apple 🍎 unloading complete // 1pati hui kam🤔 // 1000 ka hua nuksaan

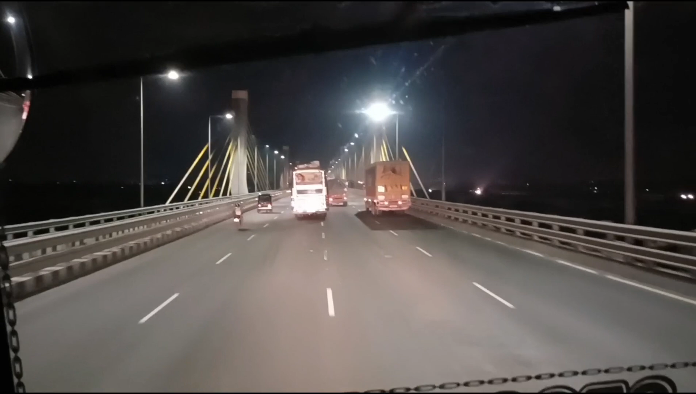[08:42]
शांदार बना दा नीचे है बाई नदी इसके नीचे है नदी क्या नाम है नर्व इन नदी को के नाम चकुरू नरवदा नरवदा